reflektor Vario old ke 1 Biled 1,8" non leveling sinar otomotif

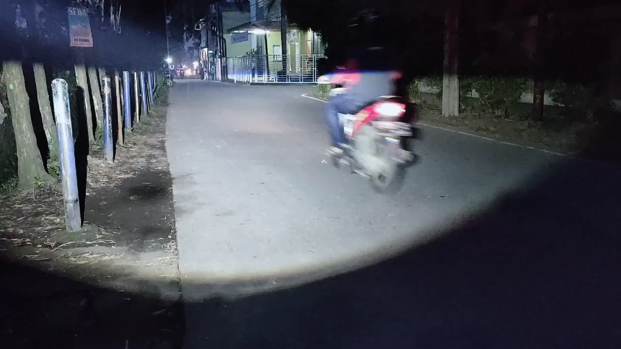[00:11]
Halo sahabat super jumpa lagi di informasi atau dokumen kita ya ini dia cahaya projibilis 1,8 in
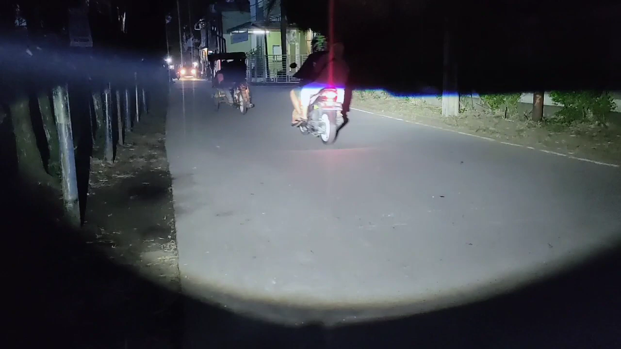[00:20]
ya bias ini dia cahaya sangat jos dan hot juga ini lampu jauh dan lampu terdekatnya posisi petang kita tunjukkan karena ini posisinya siang ya jadi ini posisi petang itu seperti ini